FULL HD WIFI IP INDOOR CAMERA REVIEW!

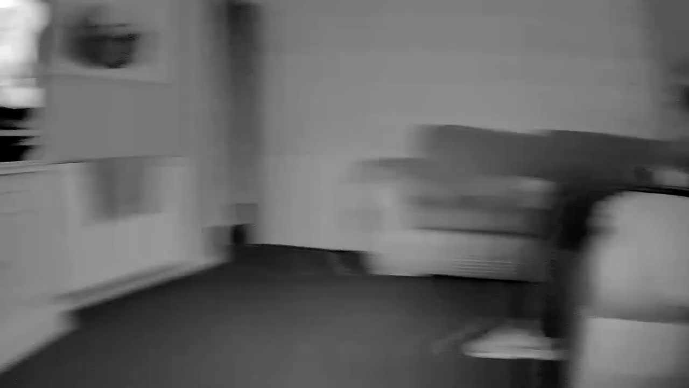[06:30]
One thing however I am very impressed with is the quality of the image in night mode.
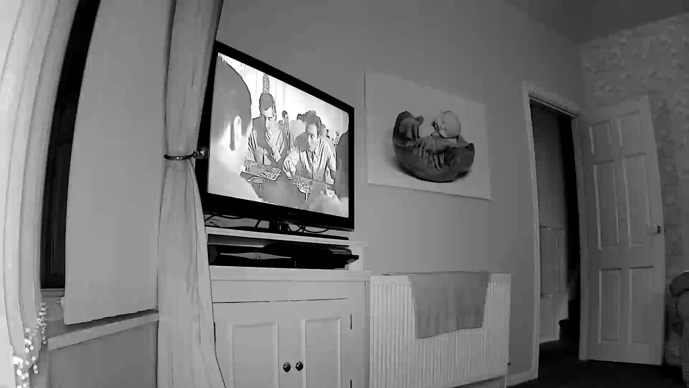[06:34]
I mean this room is pretty dark. It does have one small side light on. But this camera has automatically gone into the night mode. It's shining it's infrared lights. And it really does quite clearly illuminate everything.
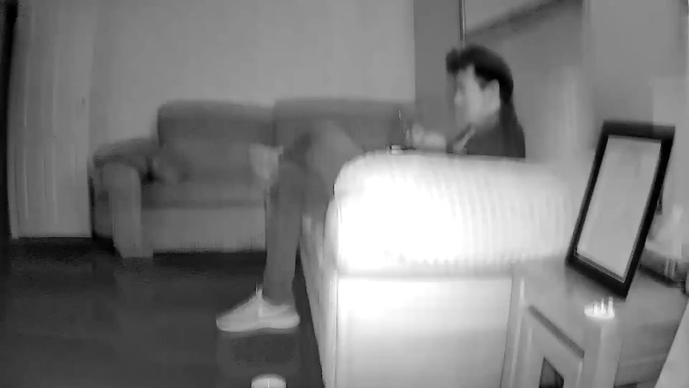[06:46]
And you can clearly see there is me on the couch. In pretty good detail. Now this is the same room again however in complete darkness.
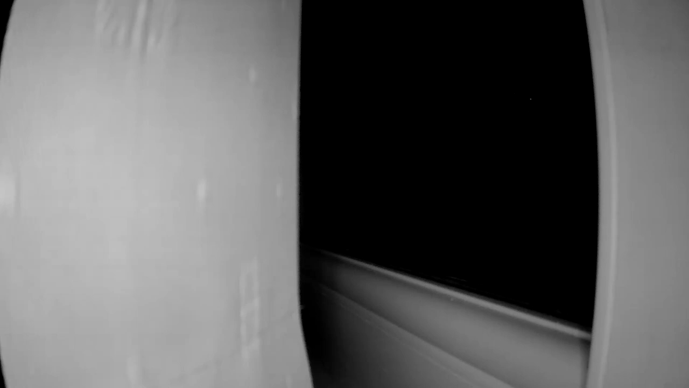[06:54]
And if I just move the camera around here. You will then see the infrared night vision kick in. And you can clearly see the entire room has been illuminated by the bright infrared LEDs.
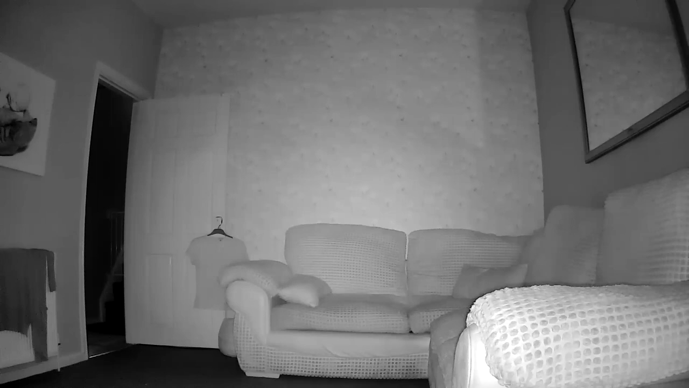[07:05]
And you can clearly see everything in quite sharp detail.